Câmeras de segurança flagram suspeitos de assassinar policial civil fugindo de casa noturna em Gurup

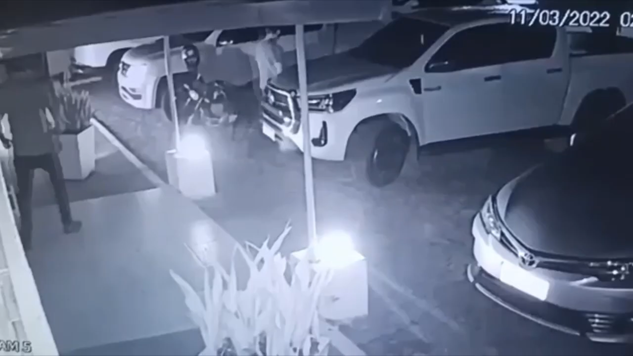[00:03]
todo mundo junto, esse sangue tudinho. Olha, esses dois tá com a arma na mão. Esse aí ele mexeu, mas ele não tava com nada na mão, não. Mas ele tampou, galera.
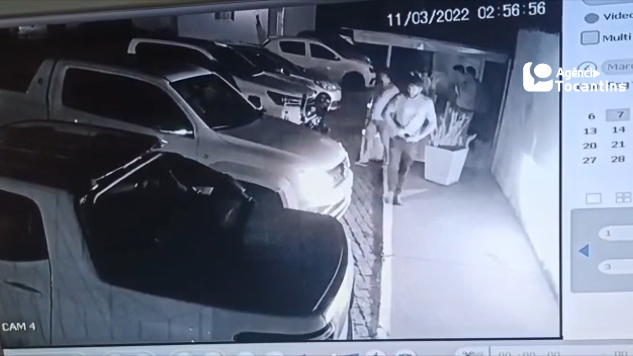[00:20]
Tá vendo que ele tá tampando alguma coisa na cintura lá, ó? Uhum. Aí os dois de trás dele tá armado, que sai com a arma. Ó lá, ó. Ó, esse aí tá com a arma na mão. Ó, esse aí tá com a arma na mão, ó. Champanhe. E o outro com a arma na mão também. Todos os dois. Ó lá, ó. Ó lá ele com a arma aqui, ó. Você consegue voltar pra mim? Não, nós estamos olhando uma filmagem aqui. Tinha uma galera aqui, houve uma confusão, atiraram nele, levaram a arma dele.